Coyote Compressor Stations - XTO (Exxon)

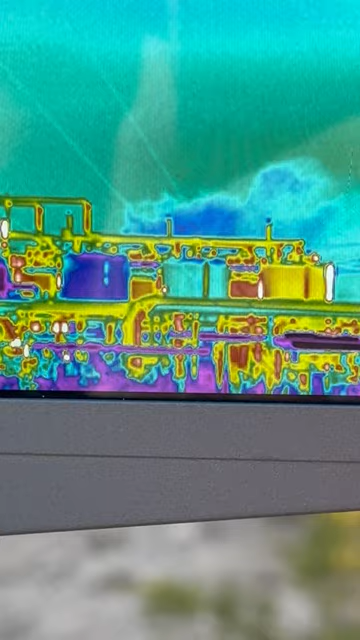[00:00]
We're here in the Permian Basin and this is an XTO site.
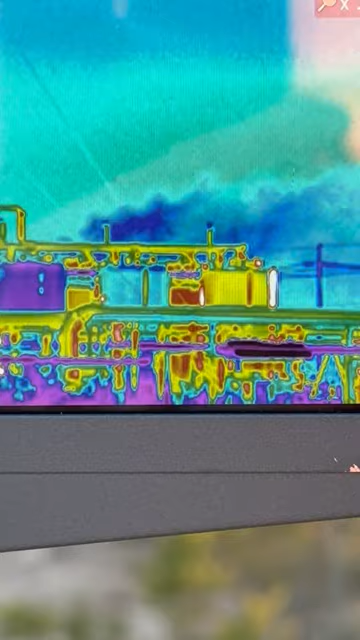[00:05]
It has a vapor recovery unit and it is failing.
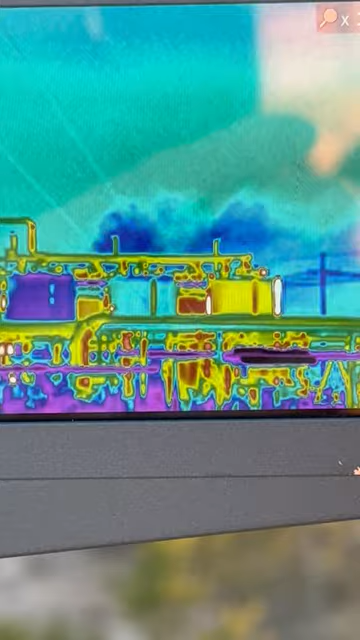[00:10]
There you can see the tanks.
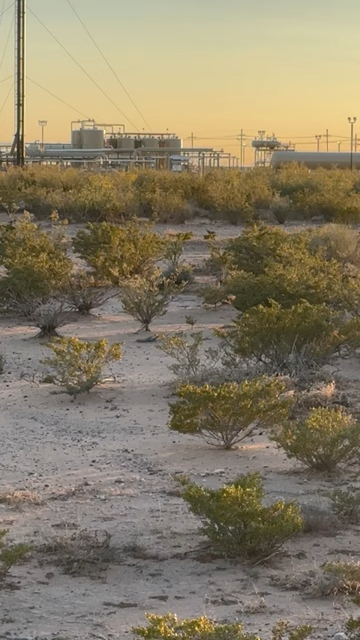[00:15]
That's what you see with your naked eye. You can't see anything at all.
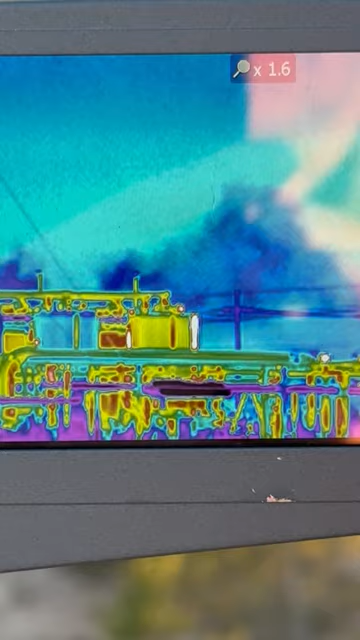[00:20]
And then with this camera, you can see lots of methane and volatile
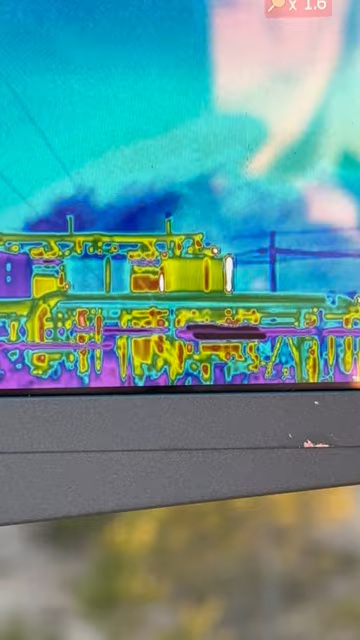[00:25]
organic compounds are coming from those tanks.
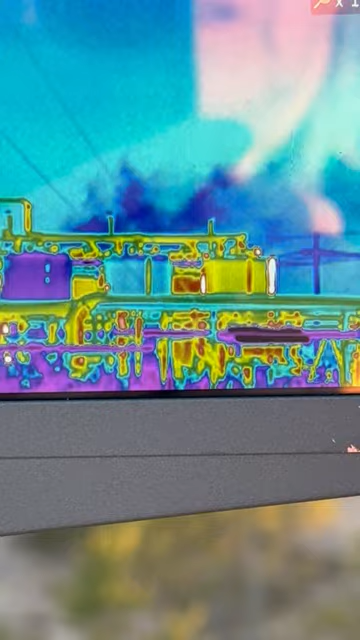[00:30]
Despite the best available control technology that industry has.